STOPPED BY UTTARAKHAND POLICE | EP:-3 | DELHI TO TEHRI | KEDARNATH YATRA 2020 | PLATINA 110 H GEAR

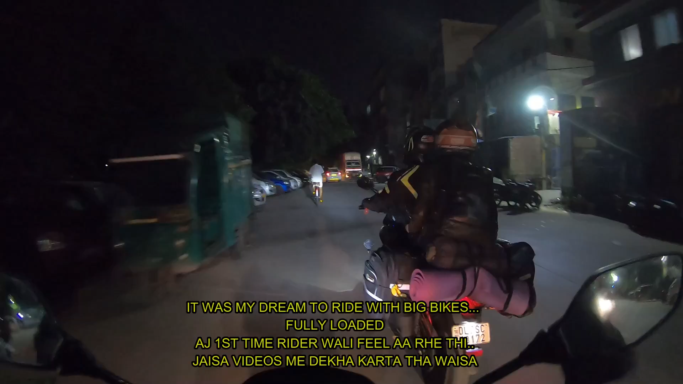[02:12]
फिर मुझे लिटरली अभी गुजबम्स आ रहे हैं क्योंकि पता नहीं क्यों लेकिन मुझे बहुत ज़्यादा गुजबम्स आ रहा है कि मेरा ड्रीम था एक कि मैं सैडल बैग, टैंक बैग,
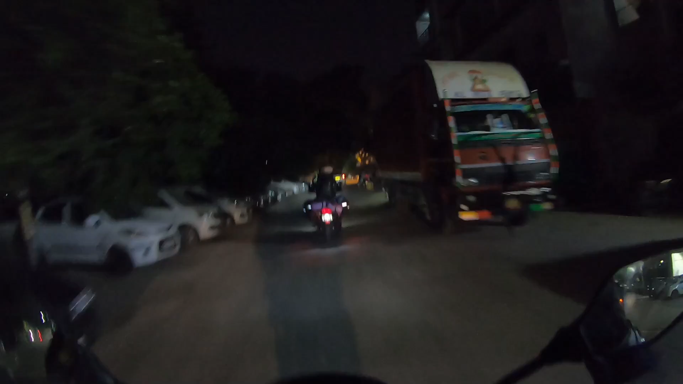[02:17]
योगा मैट, स्लीपिंग बैग, ये सारा चीज़ लगा करके मैं लद्दाख जाऊं। लद्दाख तो नहीं हो पाया लेकिन महादेव जी ने बुला लिया।
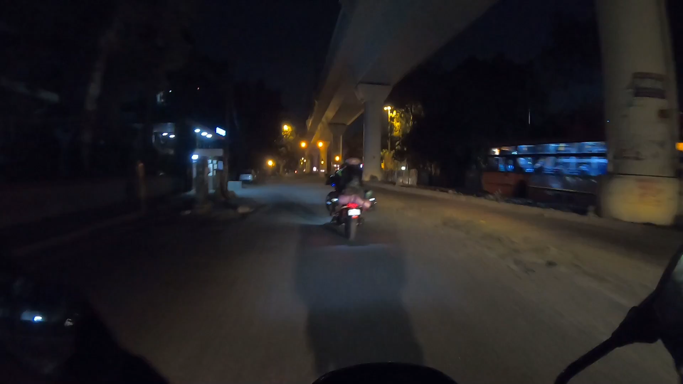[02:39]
इस वक्त हम है वेस्ट विनोद नगर मंडावली में, यहीं पे मोहित का घर है, यहीं पे हम रुके हुए थे। और चलो मिलते हैं आपसे दिल्ली से बाहर निकलने के बाद।